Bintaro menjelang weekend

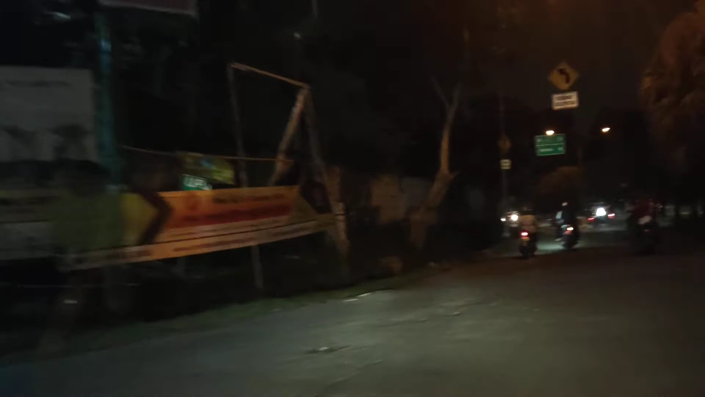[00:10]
Sahabat Freddy seluruh dunia, hello. Gimana kabarnya hari ini? Semoga dalam keadaan baik dan sehat selalu ya.
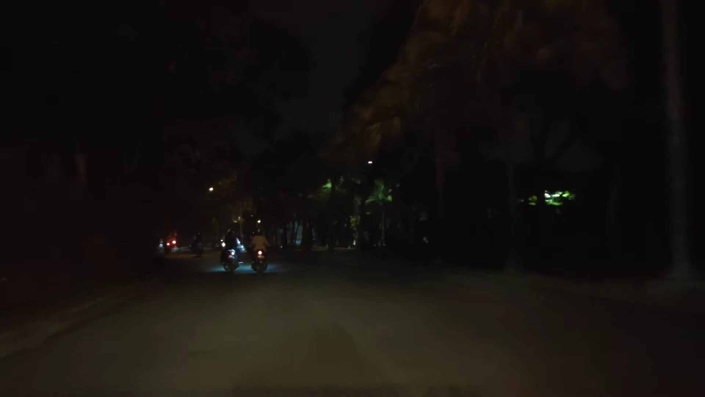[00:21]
Hari ini hari Jumat tanggal 5 November tahun 2021. Mas Dre lagi perjalanan di sekitaran Bintaro. Temenin ya. Tapi seperti biasa sebelumnya, jangan lupa like, subscribe, dan share channel YouTube Mas Bresimo, dan tonton semua konten yang berada di channel YouTube Mas Bresimo tentunya. Oke, nah di depan ini adalah jalan keluar tol Bintaro ya.
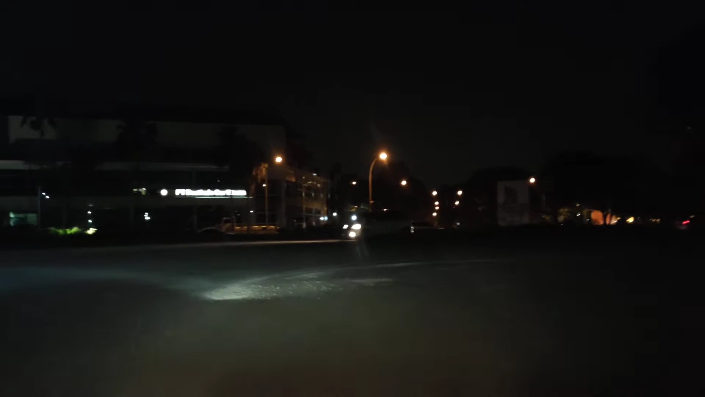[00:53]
Kalau ke kanan itu tol, kita ke kiri, kiri ke arah ke Bintaro ya. Depan itu juga Bintaro sih semuanya ini.
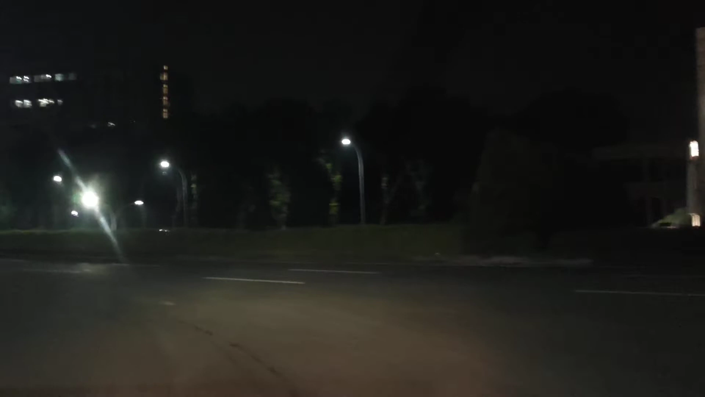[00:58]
Oke, ini situasinya adalah menyambut akhir pekan ya di Bintaro.
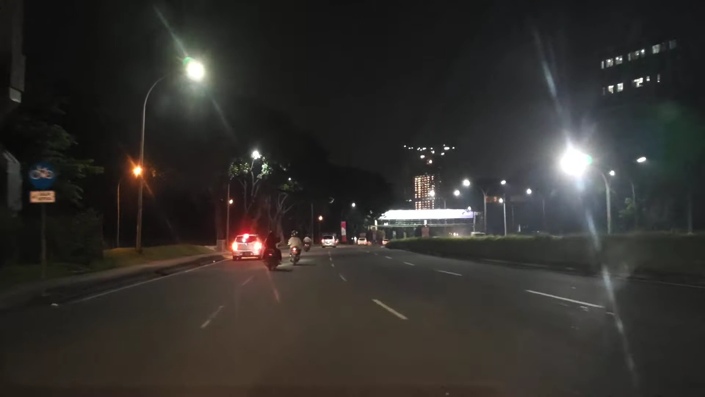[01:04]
Seperti ini bray, jalanan Bintaro luas ya. Oke bray,
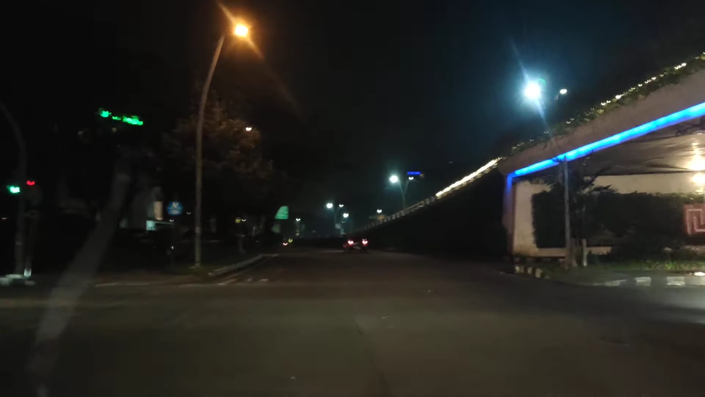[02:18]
Ini adalah Bintaro sektor 7 bray. Nah, di samping kiri itu ada pom bensin namanya Shell ya.
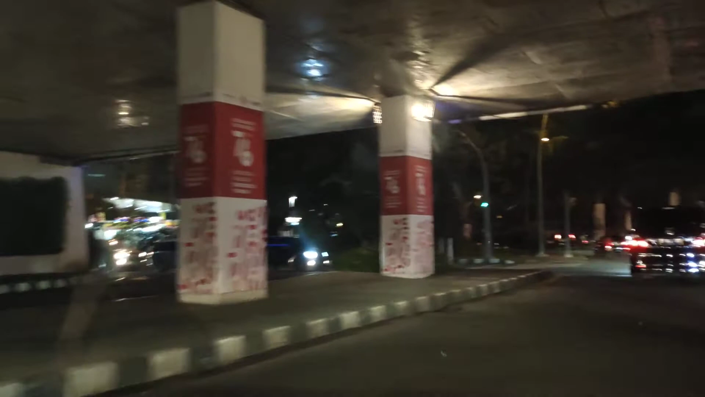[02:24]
Terus di sebelah kanan itu ada supermarket Hari-Hari. Oh, Hari-Hari. Suasananya seperti ini bray, menyambut weekend ya.
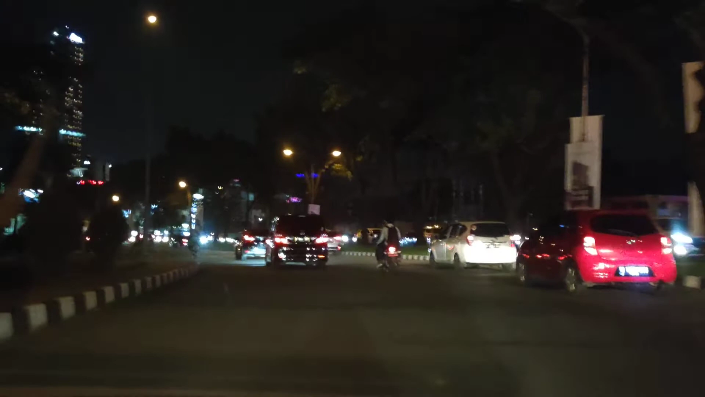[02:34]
Weekend di bulan November tahun 2021. Nah, depan yang tinggi itu adalah Ascend ya, di apartemennya Bintaro. Terus sebelah kanan ini ada rumah sakit Premier Bintaro bray. Nah,
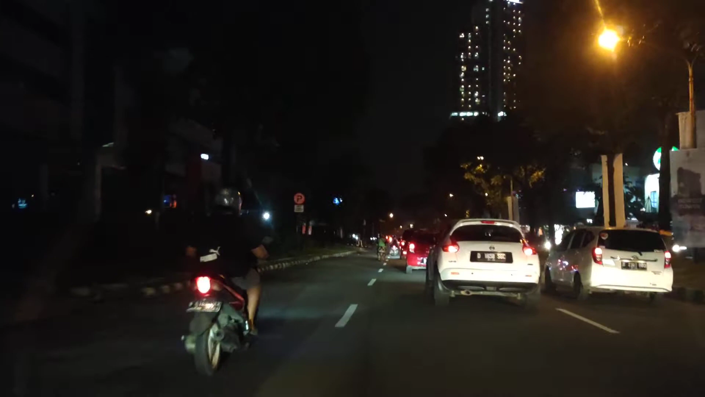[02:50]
suasananya tidak lumayan tidak begitu macet ya, ini longgar nampak ini tuh longgar, tapi nggak tahu ke depan di depannya tuh.
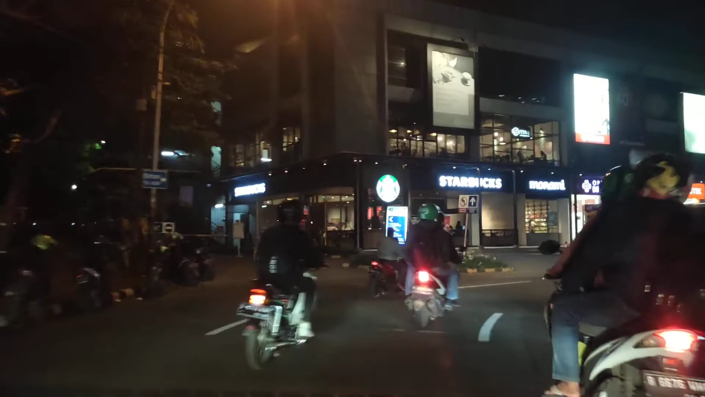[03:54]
Ini ada Starbucks, terus ada Monami, terus ada Optik Melawai, Gardenia, Gardenia Optik ya. Terus apa nih? Flip Burger, aku belum pernah. Ada Chatime, ada Sate Khas Senayan juga. Nah, ini di sini tuh biasa kayak gini, bray. Agak padat. Di sini merayap biasa. Kecuali kalau hujan. Kalau hujan tuh kayaknya lebih lancar.
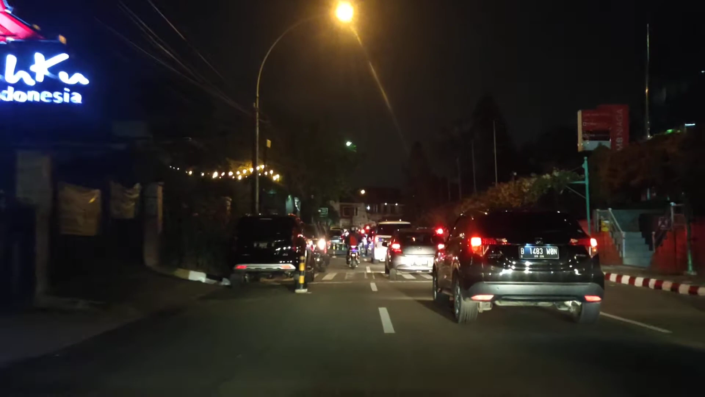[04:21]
Gerimis gitu. Terus di depan situ apa ya? Di depan situ ada bubur, bubur Monas sama bubur ayam Monas deh kayaknya.
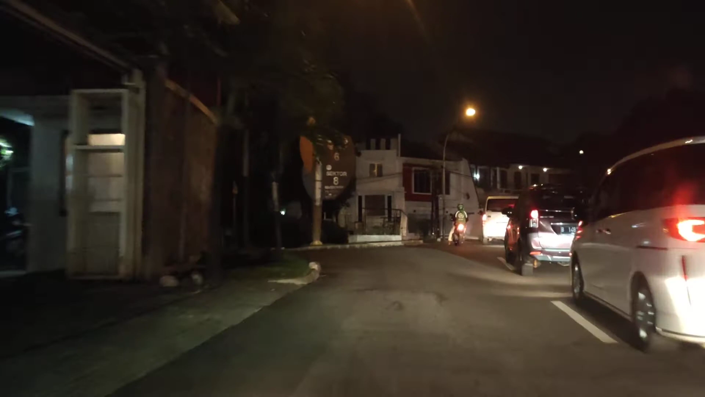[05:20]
Jadi kosong, lewat gini aja. Dan di sini mulai menyempit. Oke, mulai.